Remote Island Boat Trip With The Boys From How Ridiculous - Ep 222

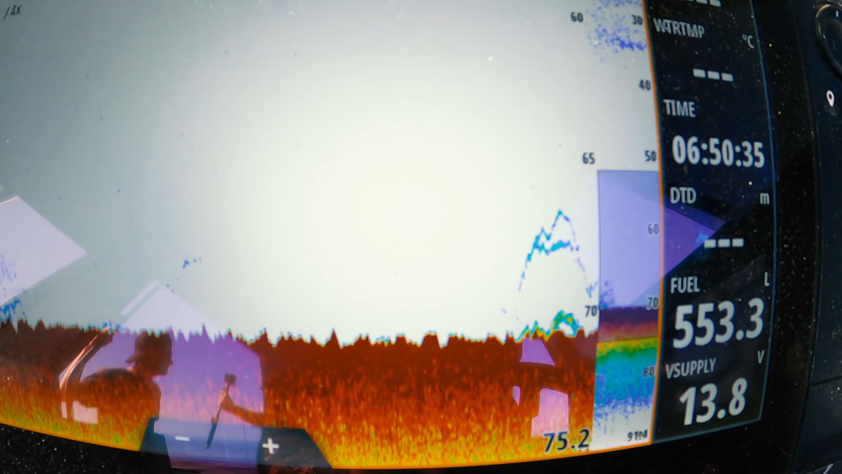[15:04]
All right, a few fish on the bottom, but look at that there. That's where we're at. 70 meters. No drift at all. It's beautiful. There's no wind, no current, no nothing.
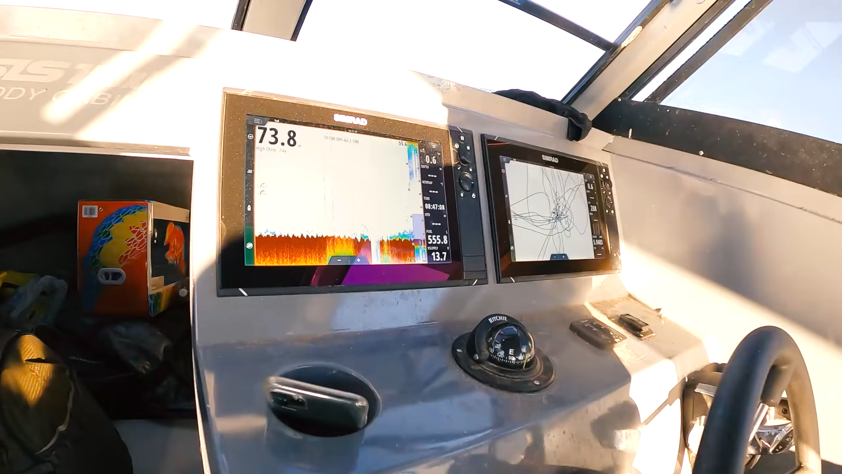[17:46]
Look at that. There's the fish coming up out of the pack there. Heaps of fish on the bottom.